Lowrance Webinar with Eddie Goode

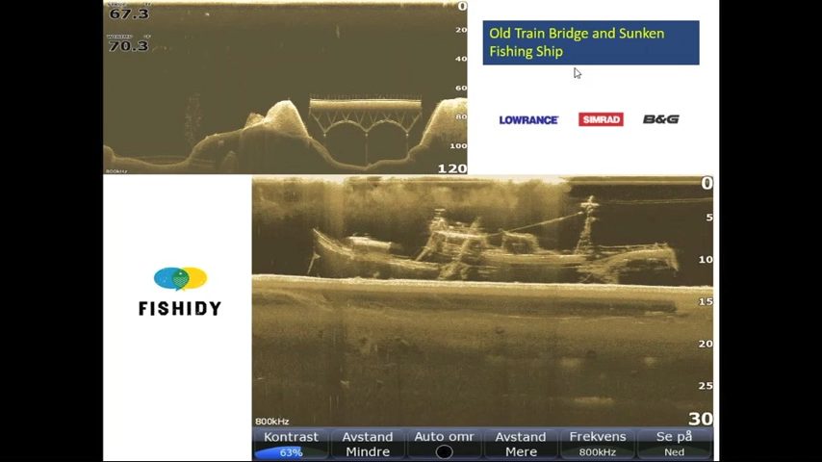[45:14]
And then the bottom there is this old fishing, sunken fishing ship. And there again, these are off the Warren site. I didn't personally capture these. So, that ends our class for tonight. I know that was a lot of information in a 45-minute segment.